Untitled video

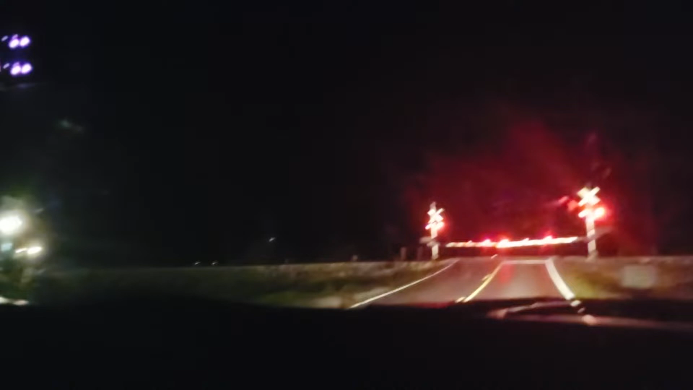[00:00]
I'm gonna give him a little honk. Ah,
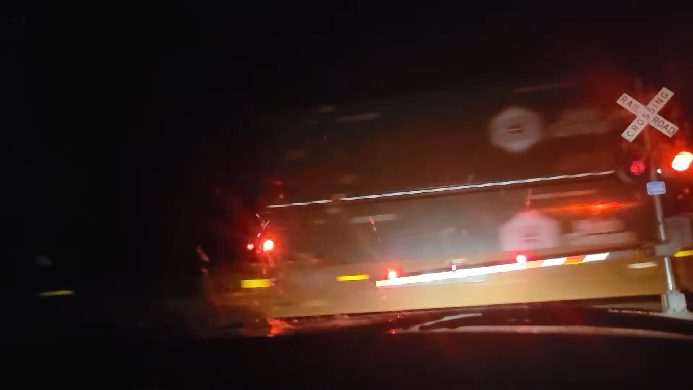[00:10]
he didn't reciprocate, the faggot. How long is this fuckin' train? Oh, this is like a fuckin' St. Louis train, so it's probably gonna be on forever. Ah, beautiful. This is content. We're in the middle of fuckin', like, nowhere rural, Missouri. Yes. And we find the trains, I always seem to find the trains. I also always seem to find the trains, no matter where I go.